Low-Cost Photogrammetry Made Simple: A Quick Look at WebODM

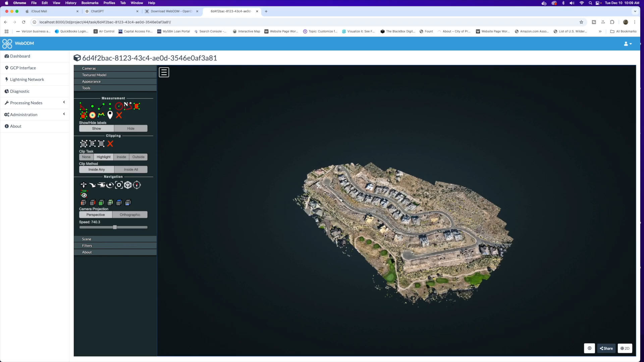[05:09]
here we are with the point cloud in the 3d version and we also have the textured
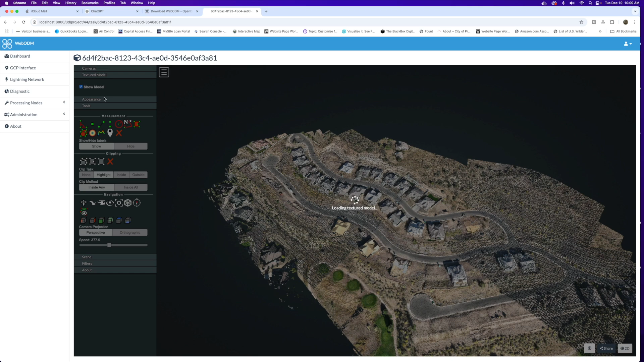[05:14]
model for a smoother model here this takes a moment to load up and so there we go we